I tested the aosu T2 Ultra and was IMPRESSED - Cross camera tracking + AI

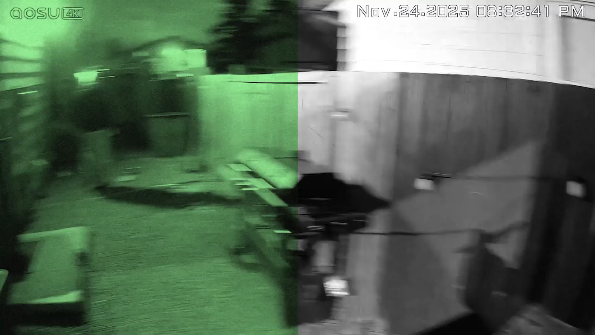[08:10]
It used to be you just get some sort of infrared black and white footage.